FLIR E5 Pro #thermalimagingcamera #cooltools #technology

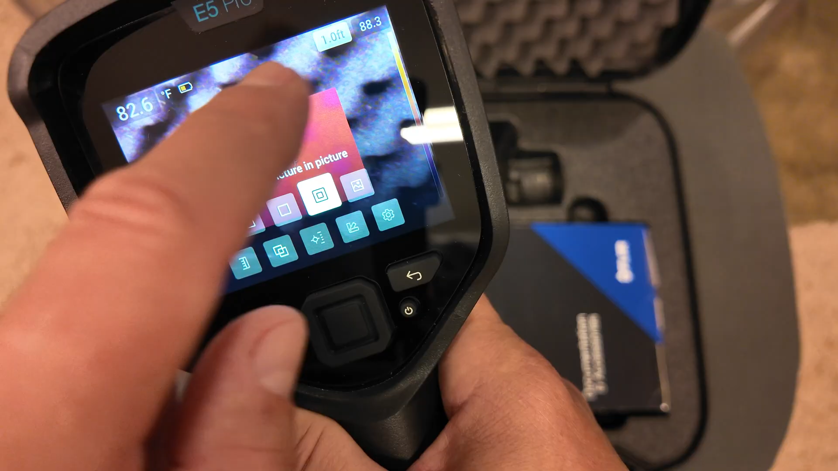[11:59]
On screen: spot 82.6°F
Then if you just want to take a digital picture, you can do that.
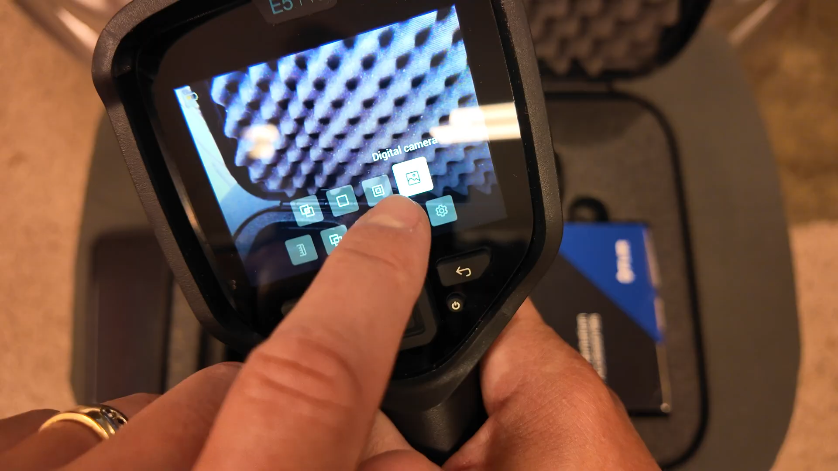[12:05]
You just go in the digital mode there, and then you can take just a digital photograph.
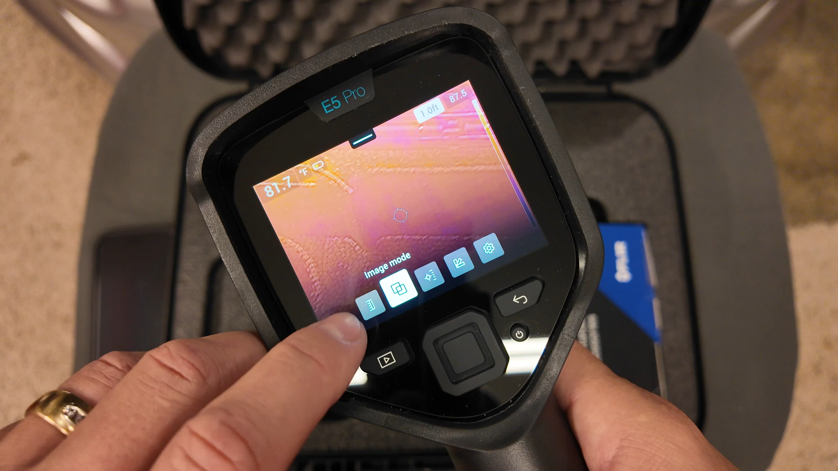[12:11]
On screen: spot 81.7°F
On this last menu right here, this is where you can change the screen temperature depending on what you're trying to view there.
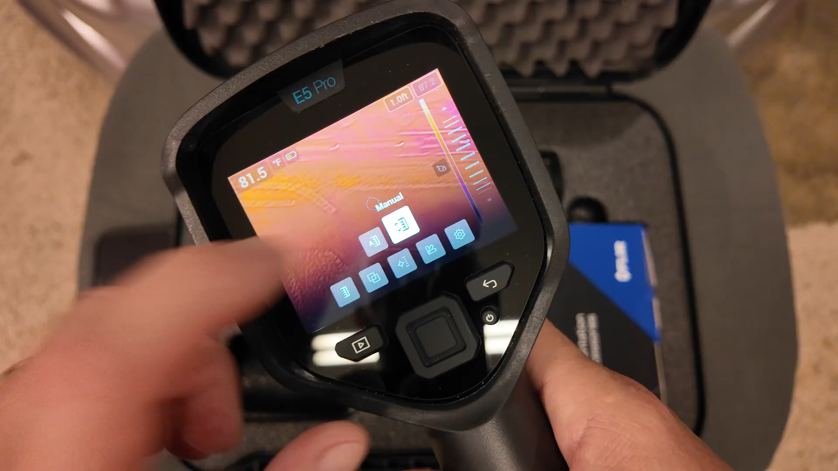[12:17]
On screen: spot 81.5°F
So you can stay in automatic. The screen adjusts itself, or if you go in manual,
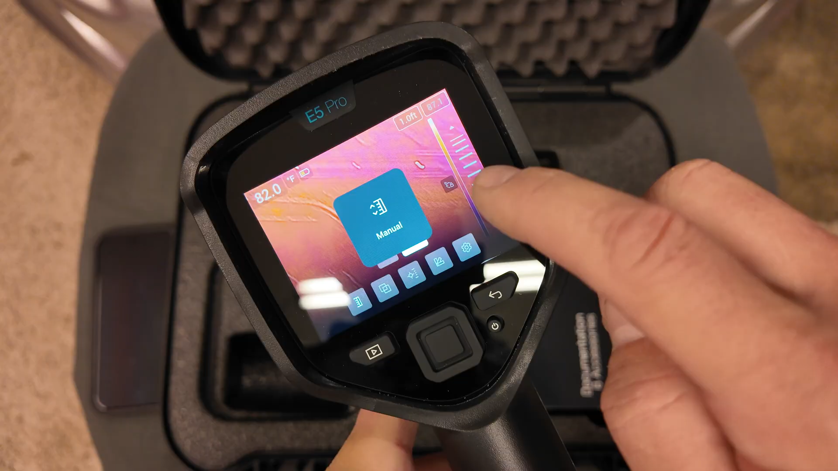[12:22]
On screen: spot 82.0°F
you're going to get this bar over here where you can manually rotate this up or down.
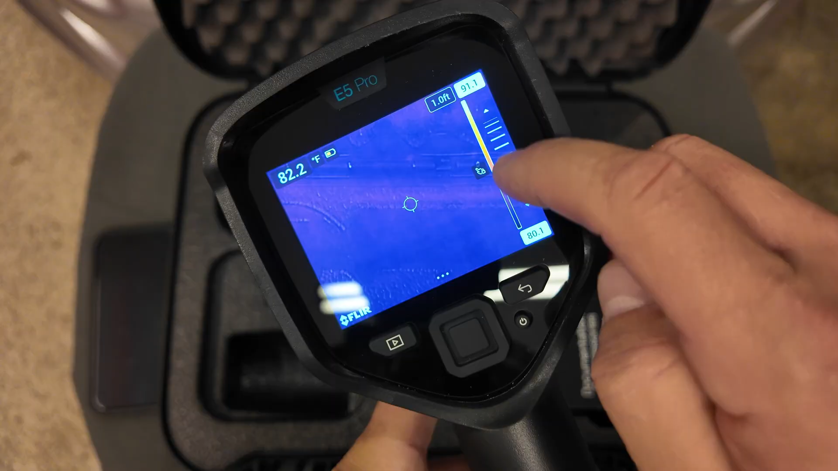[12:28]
On screen: spot 82.2°F
You can see how I'm changing the screen color, and it really just depends on how much you want that thermal image to stand out to kind of give you that indication of what you're looking for there.
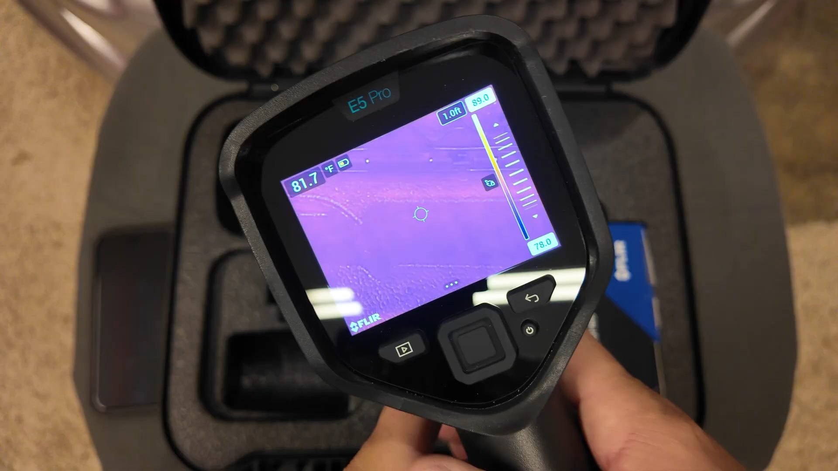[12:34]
On screen: spot 81.7°F
And then you can easily just change it back to automatic just by pressing there, hit auto.
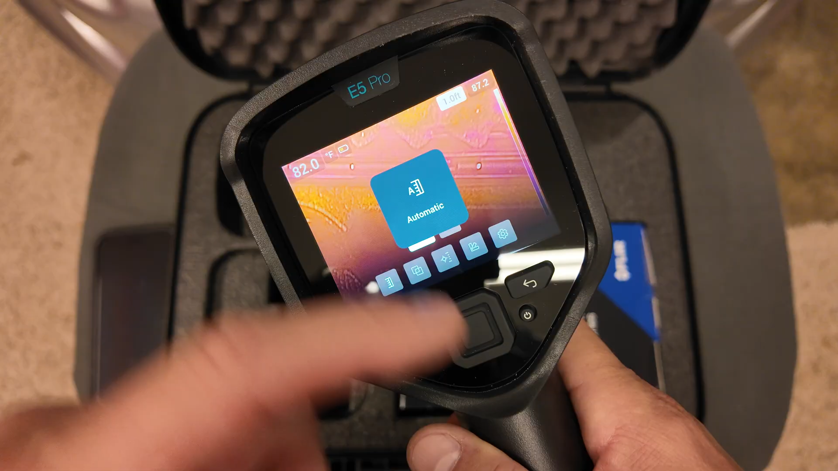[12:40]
To get out of any of these menu screens, you can either hit that select button or just touch on the screen there.
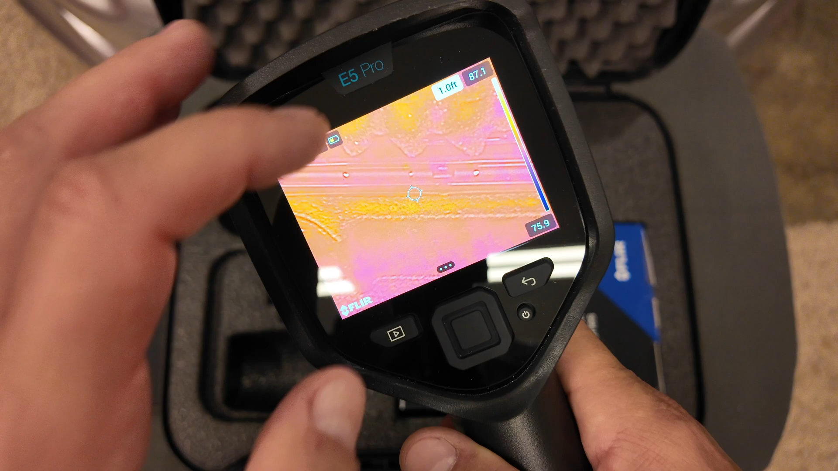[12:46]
You do have some more options here at the top, so these are some things that let you access quickly without going all the way back through the settings.
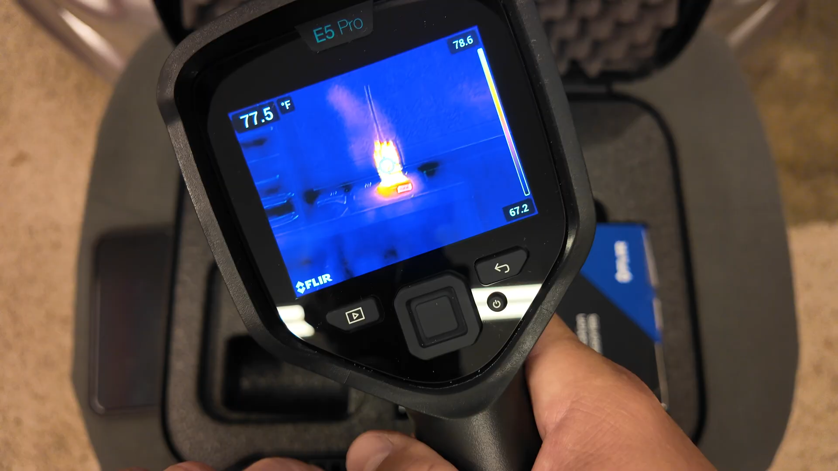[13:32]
On screen: spot 77.5°F
And then you can offload this either through their app or through their cloud app,
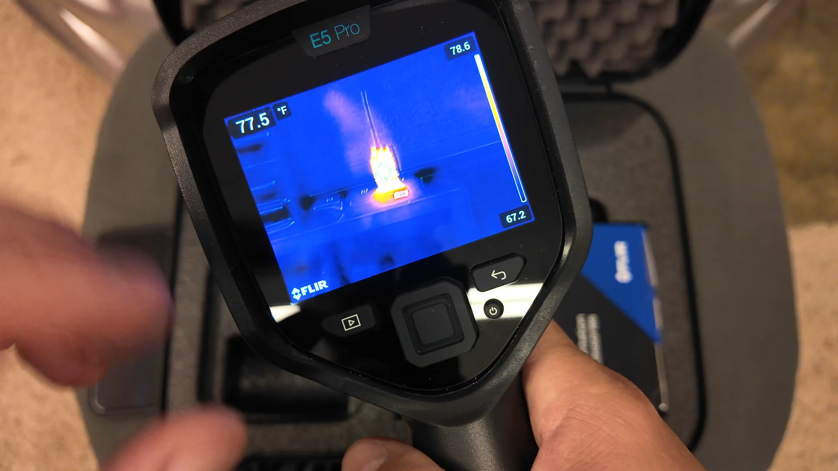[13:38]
On screen: spot 77.5°F
or you can do this just by connecting that wire in the top of the camera. So you can go back and select all your images just by hitting that play button.
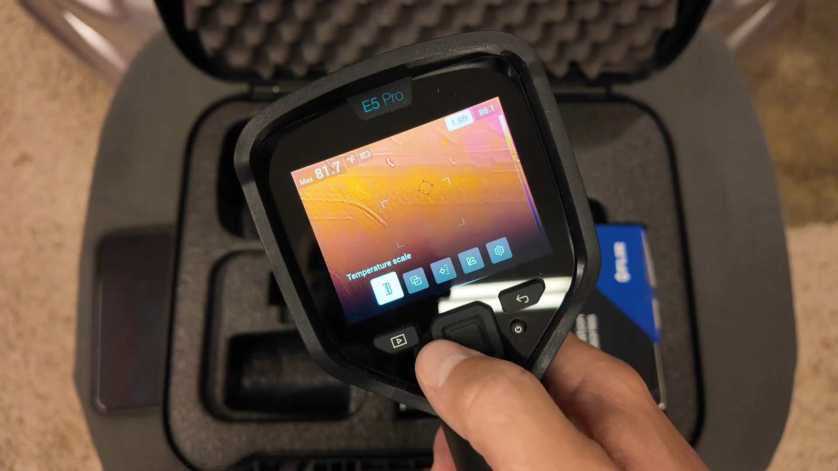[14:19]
You can select all the menus to go to each one of these just by pressing in the center button there.
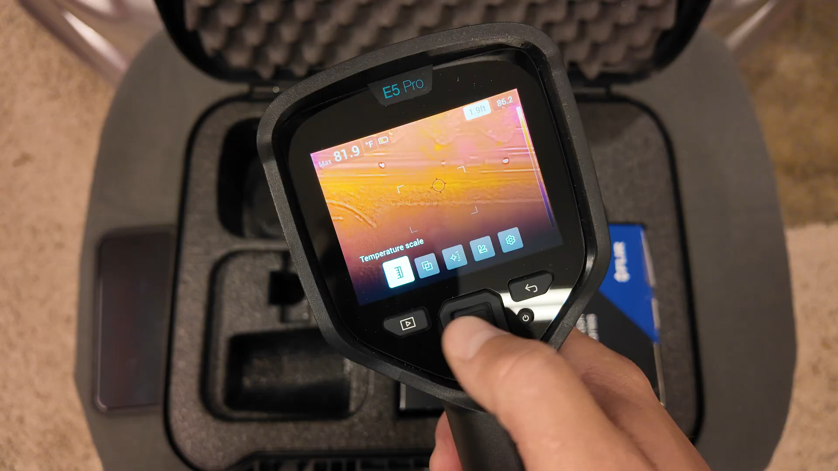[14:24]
On screen: max 81.9°F
And you can go side to side depending on which one that you want to select. But say you get selected in a menu and you really don't want to be there.
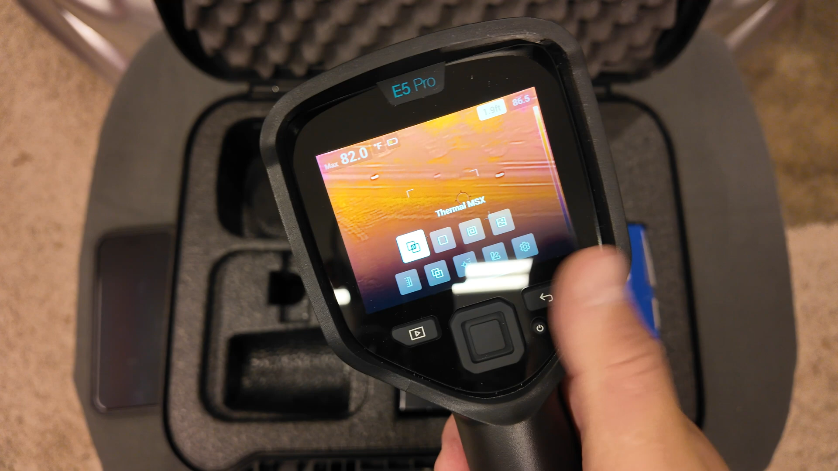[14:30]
On screen: max 82.0°F
You want to back out. You can hit back. You come back to this main menu. You can hit back again.
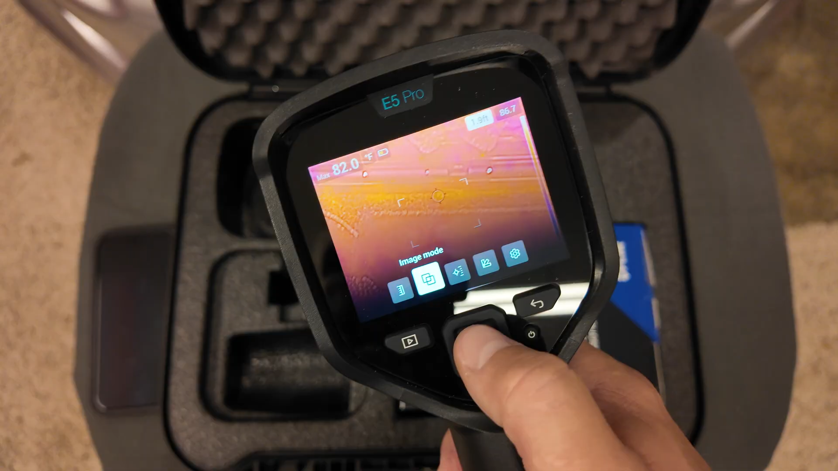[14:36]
You can always just go into it like that. Just press the touch screen, but it closes that whole menu.
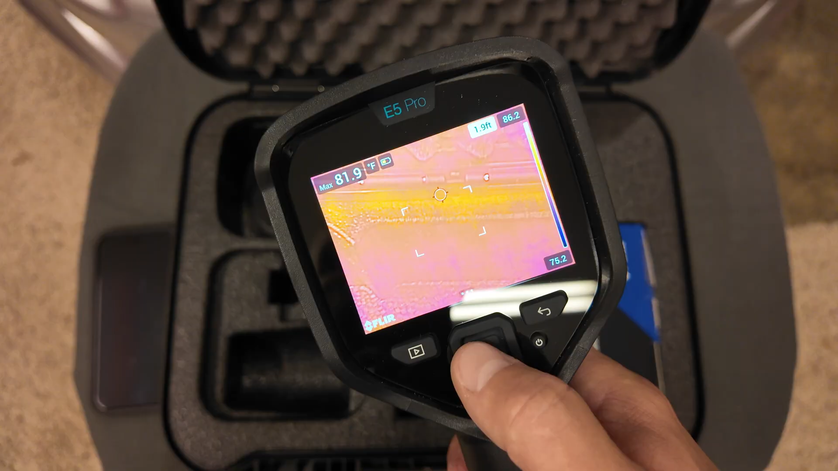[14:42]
On screen: max 81.9°F
So it really just depends on functionality. Some people get really good with using the buttons.
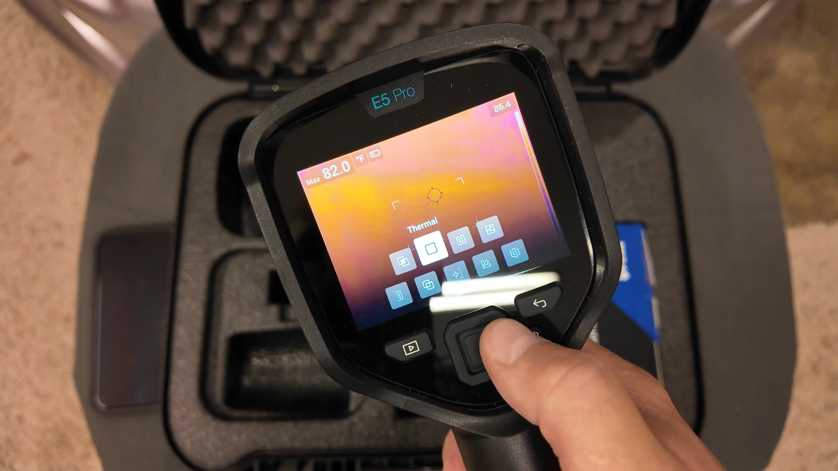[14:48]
On screen: max 82.0°F
So for the back button, some people may prefer that over using the touch screen. So like I mentioned, if you're wanting to just get out of a function that you accidentally selected,
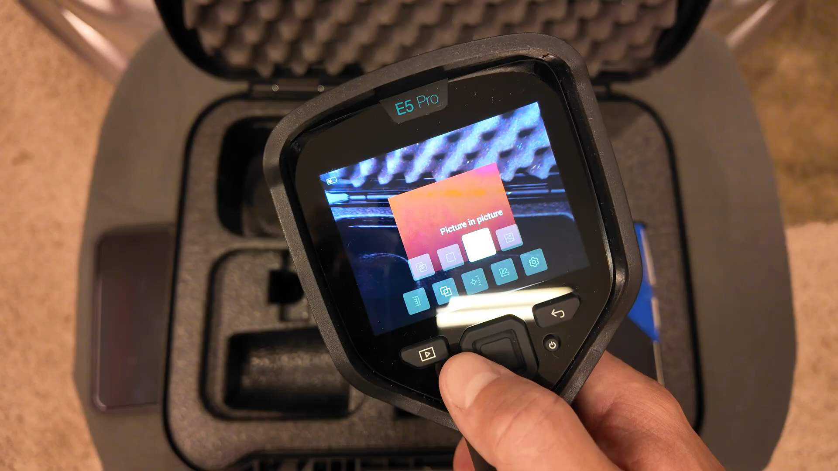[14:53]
you can easily just hit that back button and you can hit it the times, how many times you are menus selection in.